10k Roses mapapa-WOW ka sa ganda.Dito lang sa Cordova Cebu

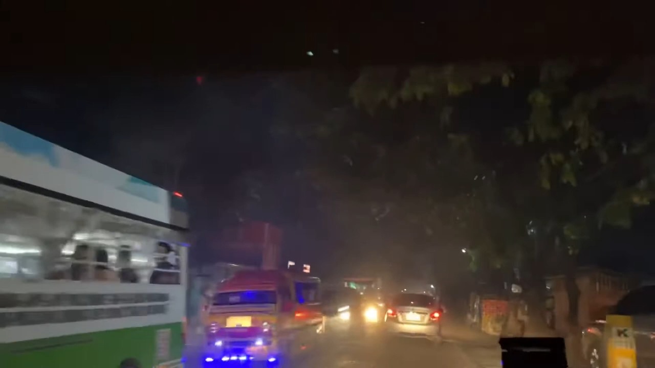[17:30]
Uwi na kami, guys. Back to Cebu City. From Cordoba.
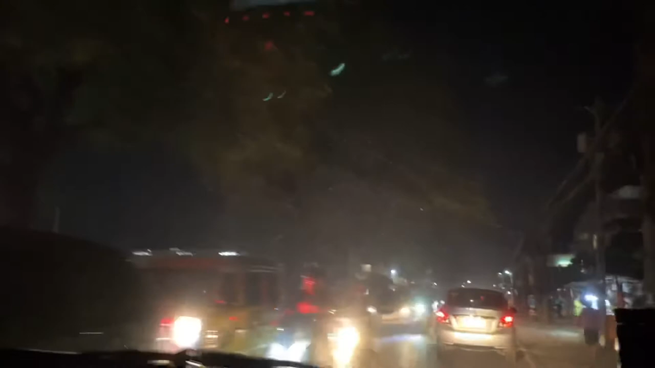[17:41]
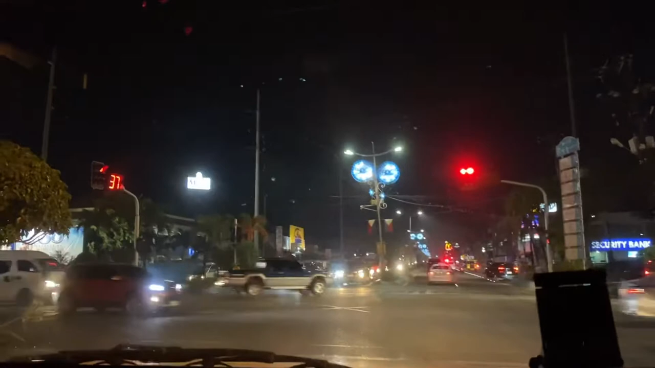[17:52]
Hi guys, hi again, good evening, gabi na pala, We're at stoplight of Lapu-Lapu. We're going head north to Cebu City. No, actually not Cebu City, Mandawi City. We're gonna go crossing again Mactan Old Bridge, then down to Mandawi City.